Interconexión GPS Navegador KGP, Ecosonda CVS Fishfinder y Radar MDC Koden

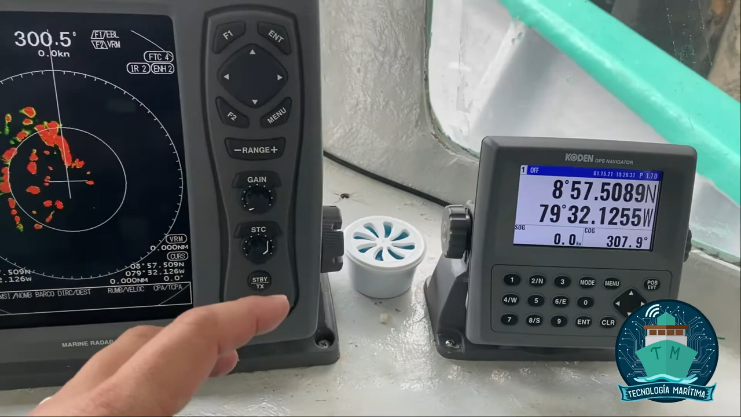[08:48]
Sin embargo, por medio del cable que habíamos estado hablando, exporta la información del posicionamiento hacia el radar.
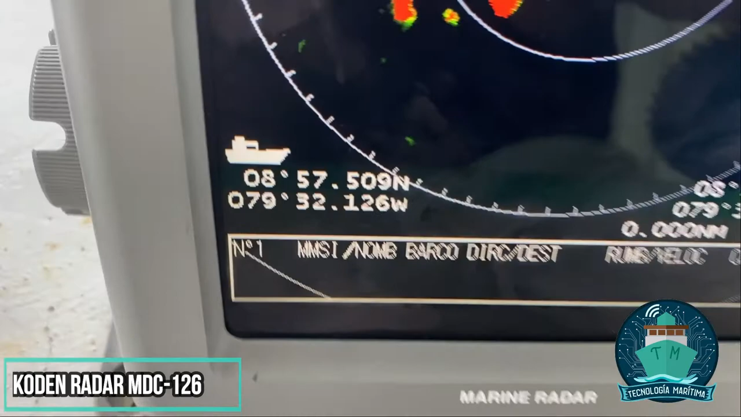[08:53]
La función básica del radar es visualizar aquellos objetos que están sobre la superficie del agua, sobre la superficie del mar, río o lagos. Pues ahora tiene coordenadas geográficas propias, tiene coordenadas geográficas,
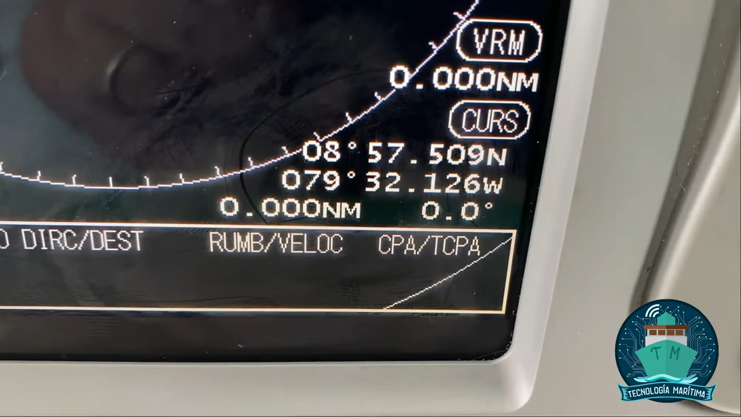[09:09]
velocidad y rumbo de los objetivos a los que quiera monitorear y además tiene rumbo,
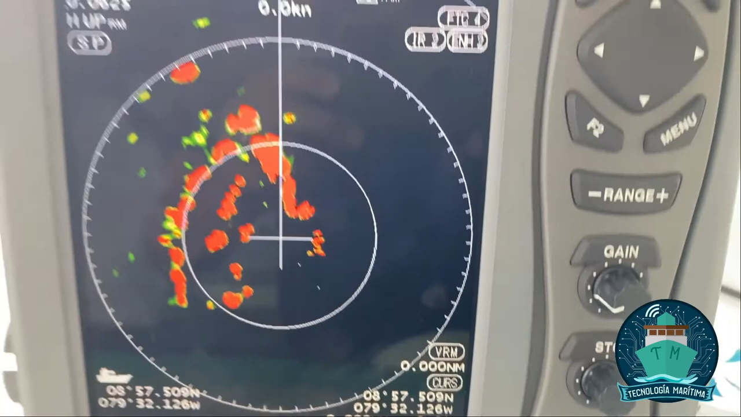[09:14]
lo que hace que esté orientado el barrido del escáner.
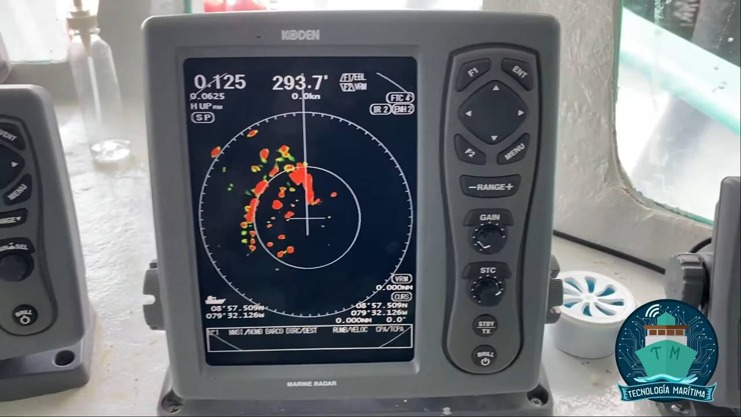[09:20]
Y por último tenemos entonces las coordenadas
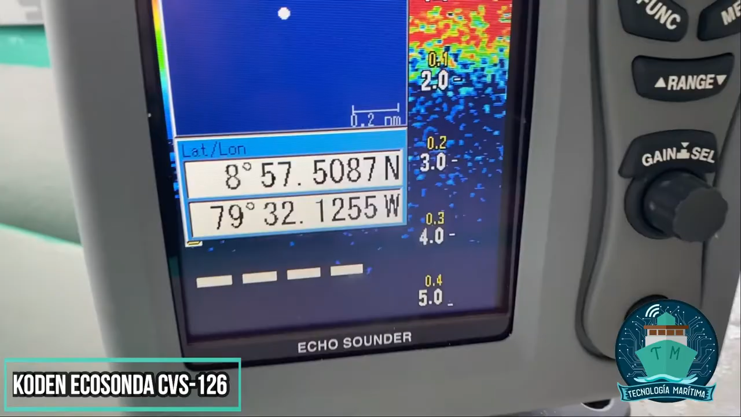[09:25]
geográficas añadidas a la ecosonda,
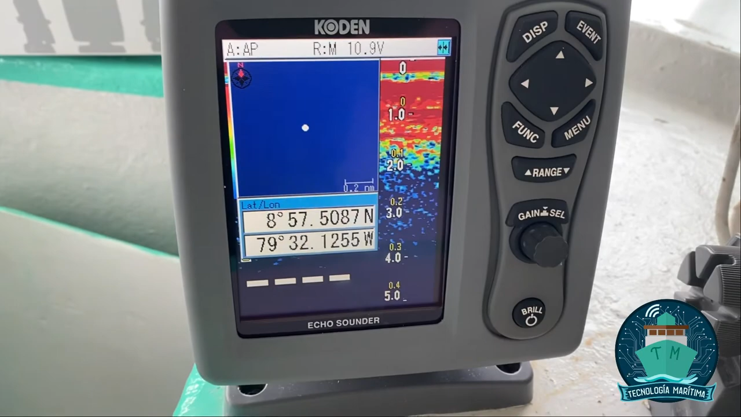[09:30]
lo que le va a permitir a la tripulación poder marcar aquellos lugares donde encuentren cardumen.